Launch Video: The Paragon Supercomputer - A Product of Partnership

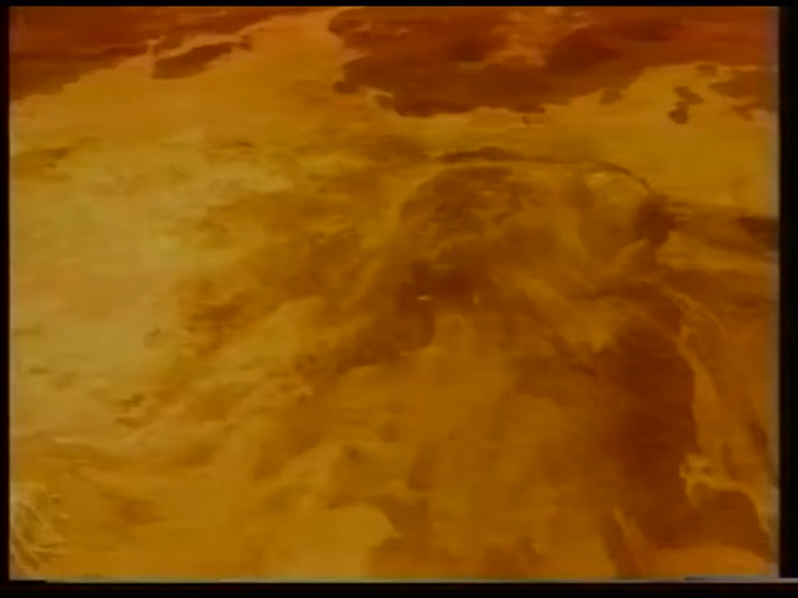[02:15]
We're actually computing on the Delta machine a simulated flight over a region of the surface of Venus.